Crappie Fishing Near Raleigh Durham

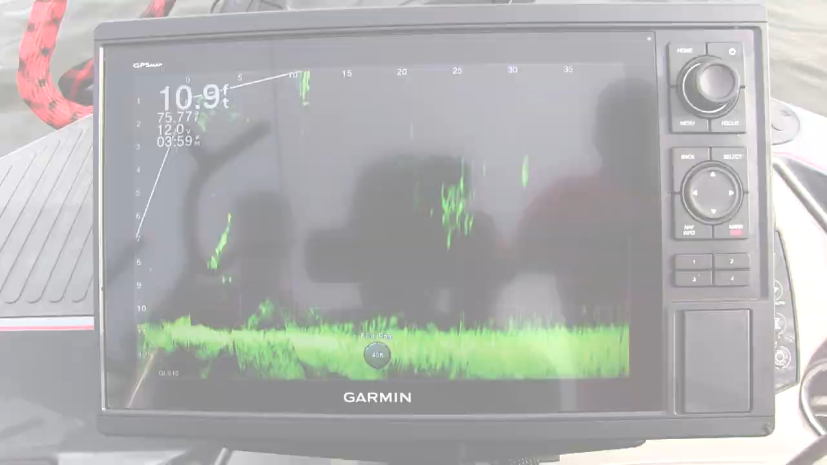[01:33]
On screen: depth 10.9 ft
All right, so we see a good fish right there.
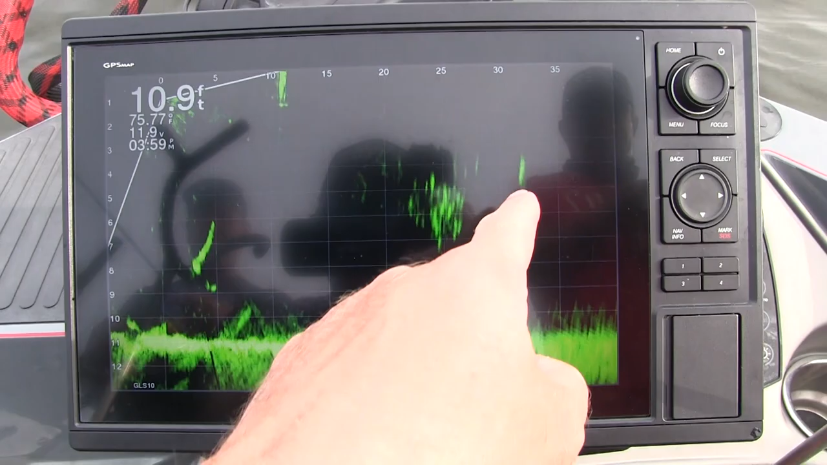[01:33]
Yeah. All right, we're gonna try to pitch a live
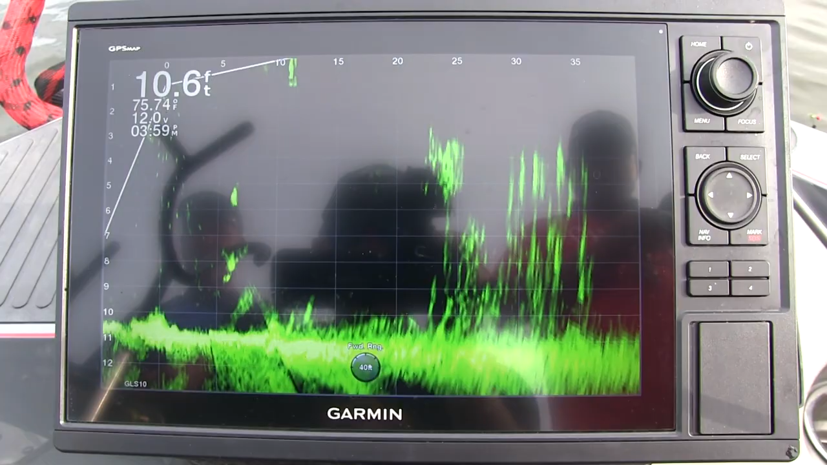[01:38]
On screen: depth 10.6 ft
chartreuse fire dye minnow over to it and see if we can get them to bite.
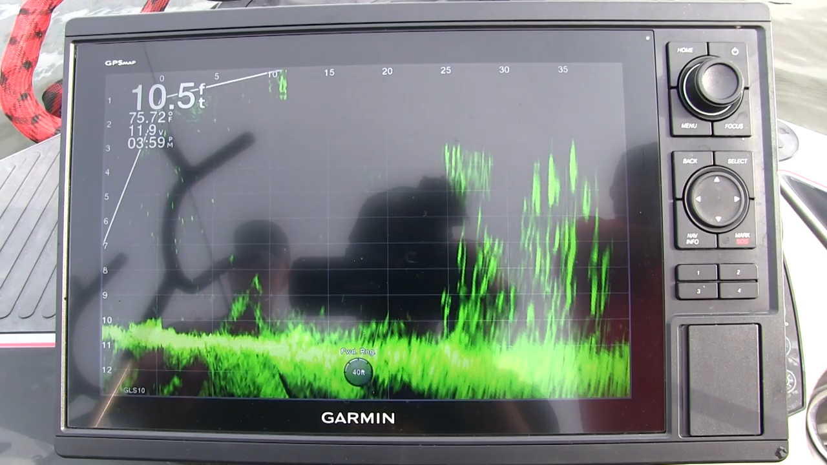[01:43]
On screen: depth 10.5 ft, water 75.72°F
Unfortunately, we pitched a regular minnow before we had dyed any, and they didn't want it. So we're gonna see if this makes a difference. You can see the chartreuse minnow right there.
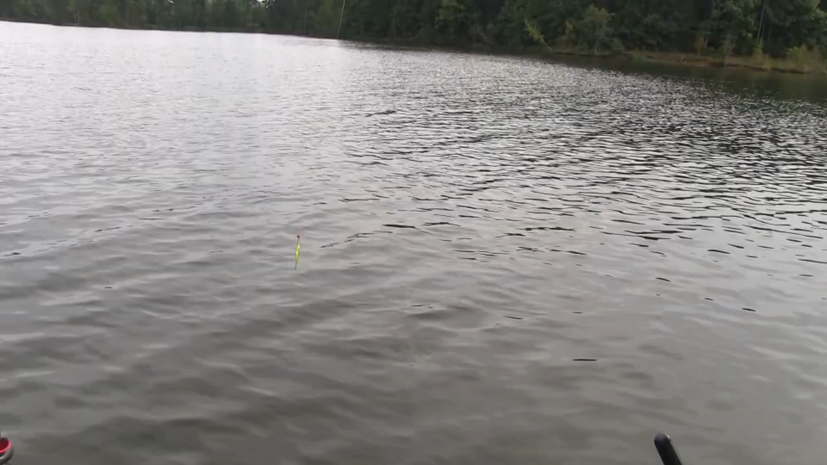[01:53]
I can see it from here.
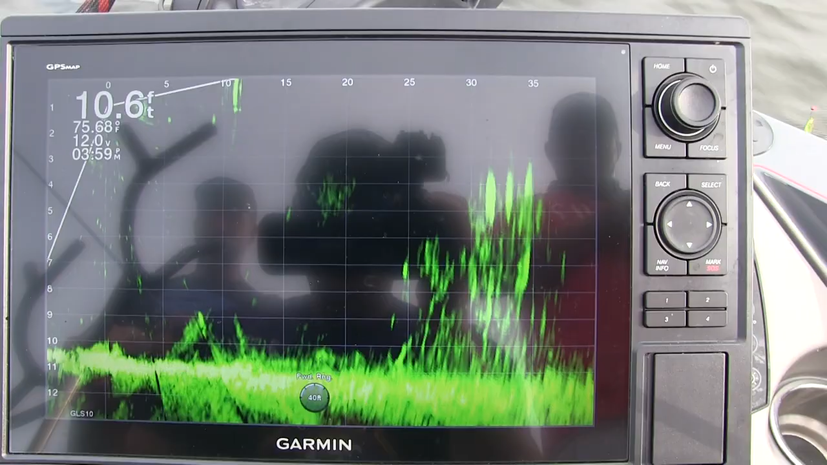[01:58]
On screen: depth 10.6 ft
We're gonna see if we can get one of those fish to bite here on the live scope.
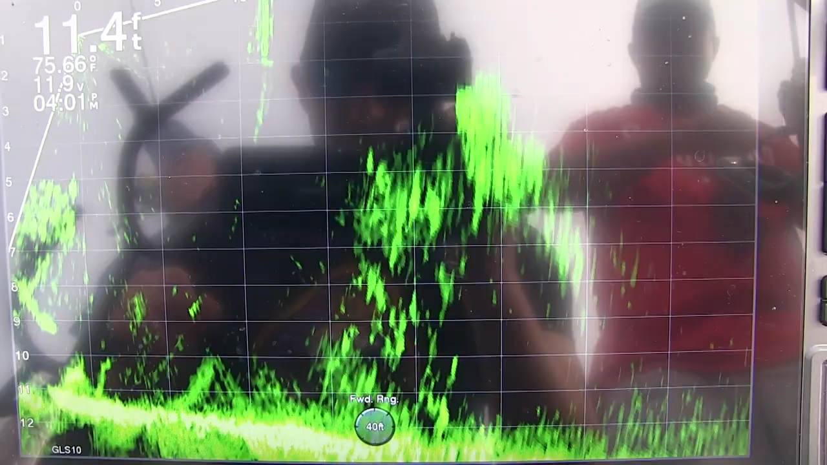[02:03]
On screen: depth 11.4 ft
That's a brush pile you're looking at right now. See the fish chasing it right there?
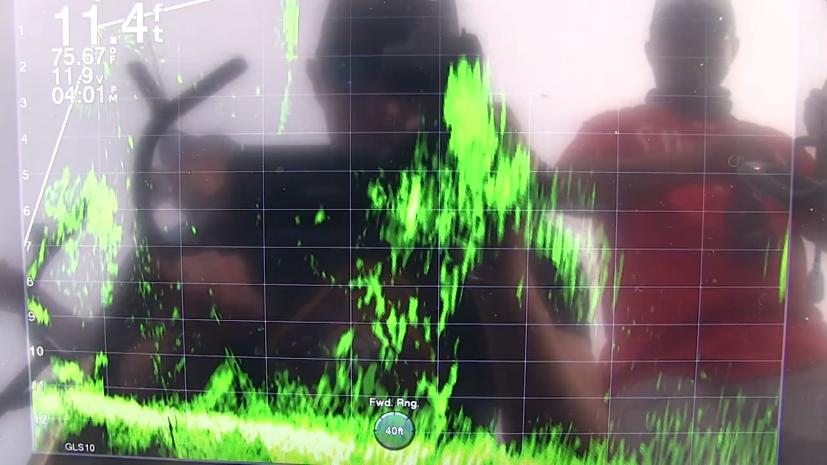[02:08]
On screen: depth 11.4 ft, water 75.67°F
See the fish right there chasing it? Come on, eat it, eat it.
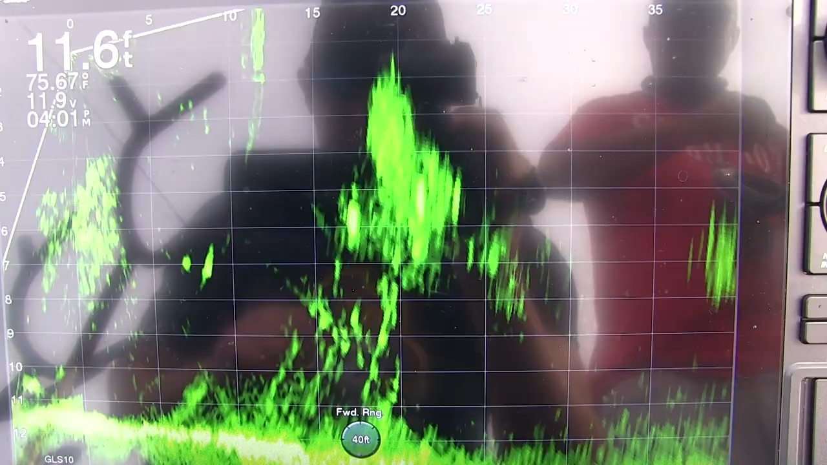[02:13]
On screen: depth 11.6 ft
He swam away.
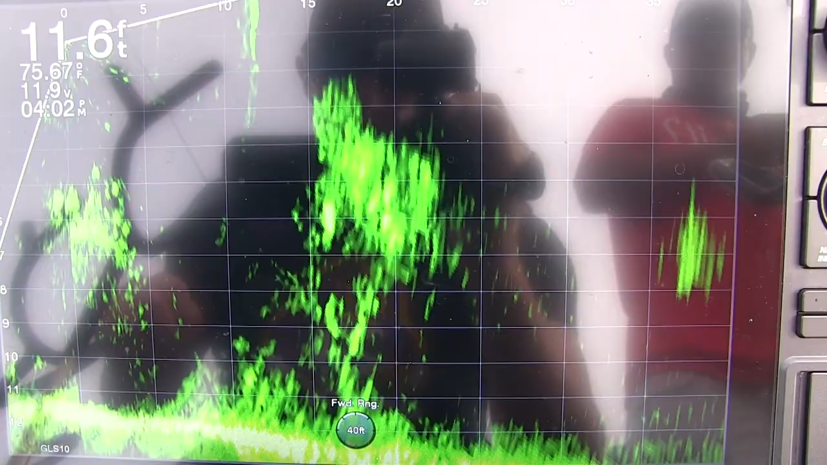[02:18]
On screen: depth 11.6 ft
These fish are so tight to the brush right now, we can't, trying to pull them out, make them bite.
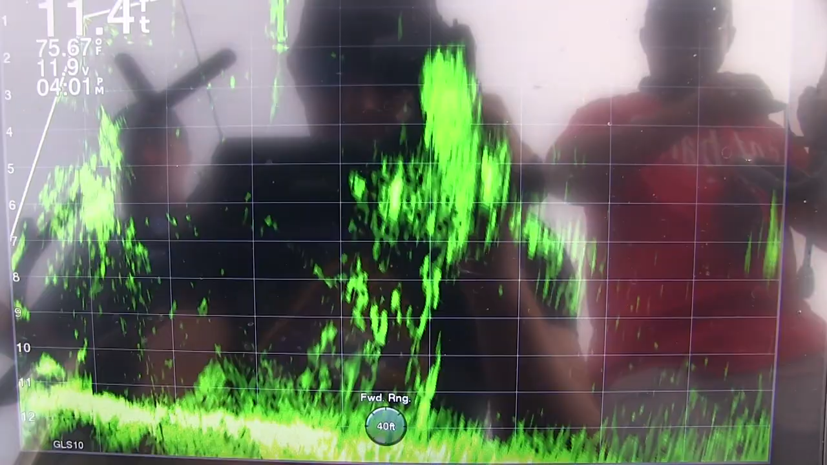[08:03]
And we watched Freddie look on the live scope for schools of fish kind of just meandering around.
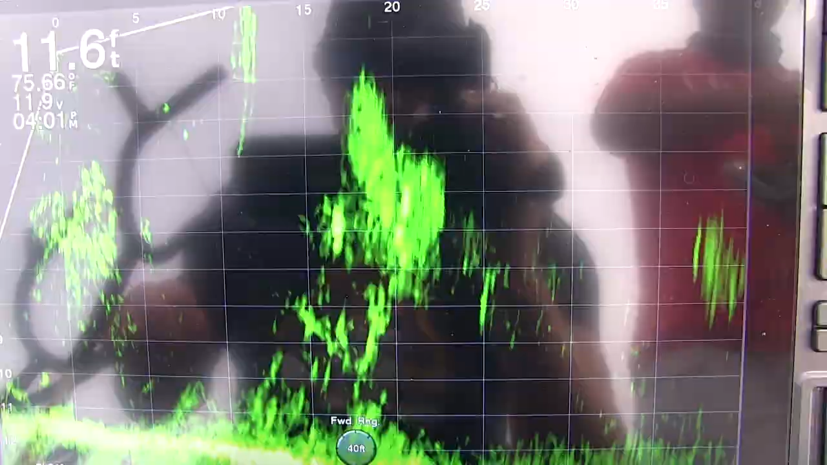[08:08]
On screen: depth 11.6 ft
They weren't really tight to structure. We did find a few fish, you know, that were sit there on structure. But most of them were kind of just migrating around on their own. There weren't large schools of fish.